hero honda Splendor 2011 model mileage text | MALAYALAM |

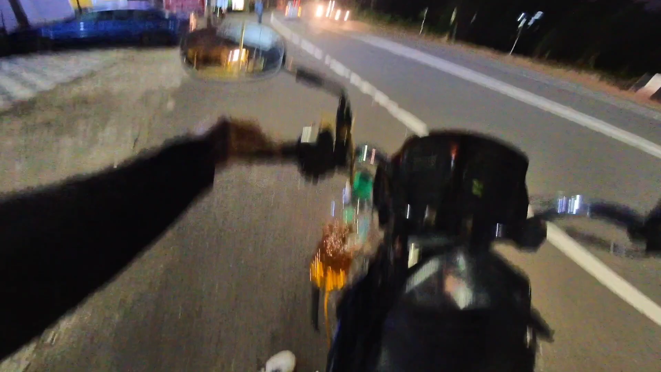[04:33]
ഏകദേശം ഒരു 45 കിലോമീറ്ററോളം ആയിട്ടുണ്ട് 45 കിലോമീറ്റർ ആയപ്പോൾ നിങ്ങൾക്ക് കാണാൻ പറ്റുന്നുണ്ടെന്ന് തോന്നുന്നു
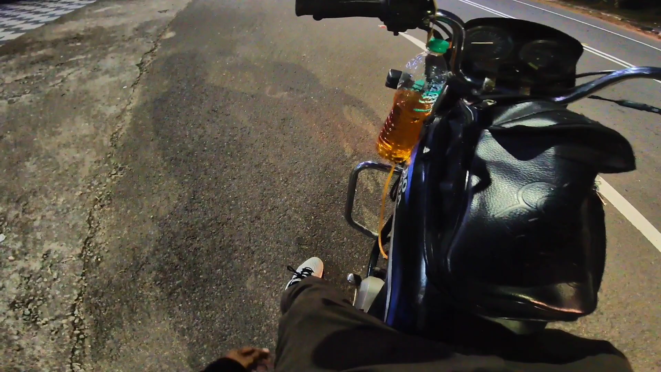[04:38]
ഏകദേശം നമുക്ക് ഇത്രയും പെട്രോൾ ആയിക്കഴിഞ്ഞു ഇനിയിപ്പോൾ എന്താണെന്നാലും ഞാൻ അങ്ങോട്ട് പോകില്ല ഏകദേശം
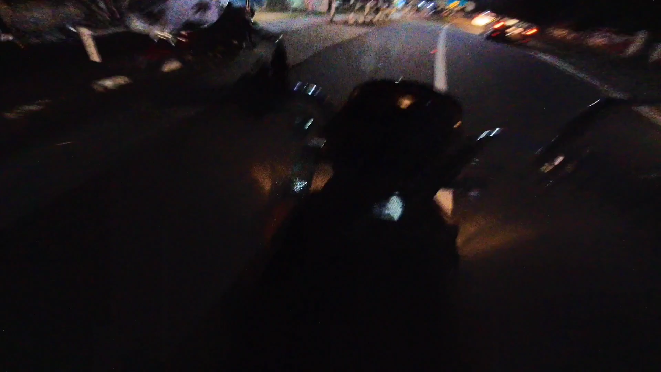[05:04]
അപ്പോൾ ഏകദേശം ഈ പെട്രോൾ തീരുമ്പോഴത്തേക്ക് എൻ്റെ വീണ്ടും തിരിച്ചെത്തും. ഏകദേശം ഇപ്പോൾ തന്നെ 46 കിലോമീറ്റർ ഏകദേശം കിട്ടി കഴിഞ്ഞു.
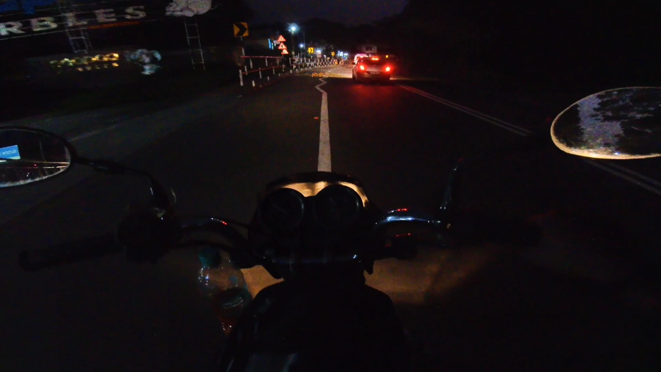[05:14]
ഒന്നും കാണാൻ പറ്റില്ല, നിങ്ങൾക്ക് എത്രത്തോളം കാണാൻ പറ്റുന്നുണ്ടെന്ന് എനിക്കറിയത്തില്ല, കാരണം നല്ല ലേറ്റായി പോയി.
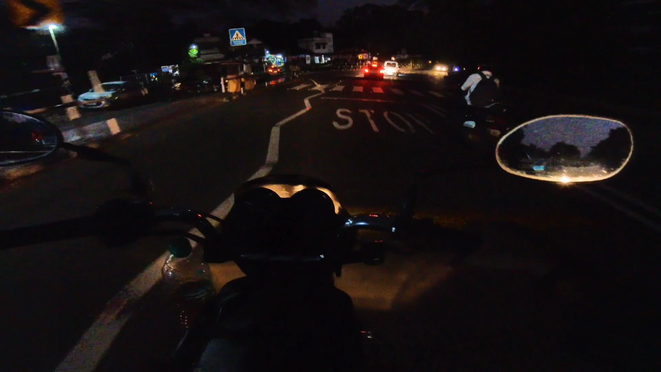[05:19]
എന്തായാലും നമുക്കൊരു 50 കിലോമീറ്റർ കഴിയുമ്പോൾ നമുക്ക് നോക്കാം.
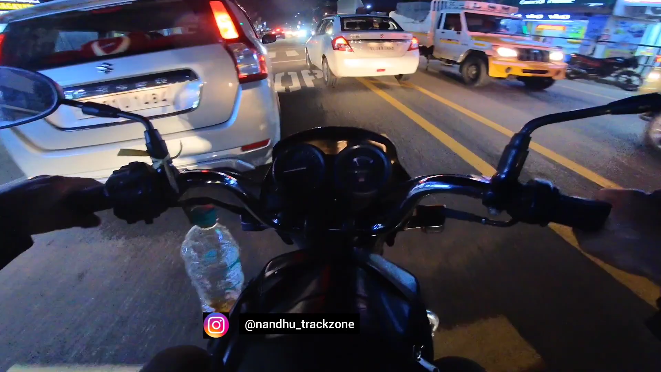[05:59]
ഇനിയും ഏകദേശം പെട്രോൾ നമ്മളുടെ ബോട്ടിൽ ഇനിയും ബാക്കിയുണ്ട്.
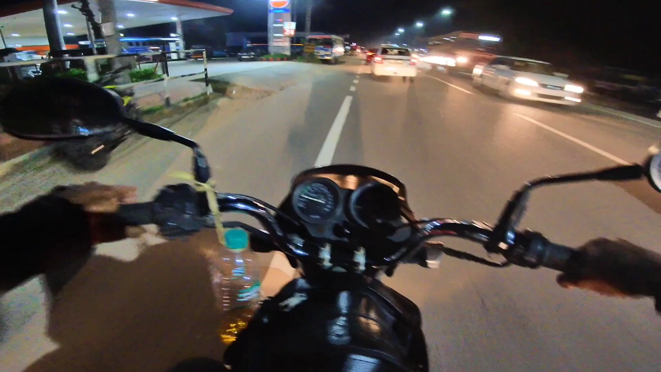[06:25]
പിന്നെ ഞാൻ ഏകദേശം 30-40 സ്പീഡിൽ തന്നെയാണ്, 50 സ്പീഡിൽ തന്നെയാണ് ഇങ്ങനെ പൊയ്ക്കൊണ്ടിരിക്കുന്നത്.